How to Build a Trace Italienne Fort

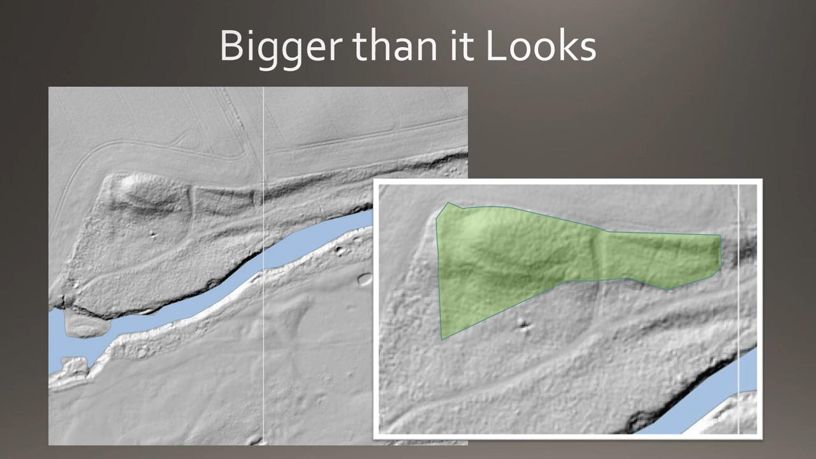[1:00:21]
Suggested that this could actually be just one corner of a quadrangular fortlet which defended the abbey complex, the abbey campsite. And if so, this particular gun platform, this particular fort is much bigger than we originally suspected. So watch this space as we look to do more surveys in the area.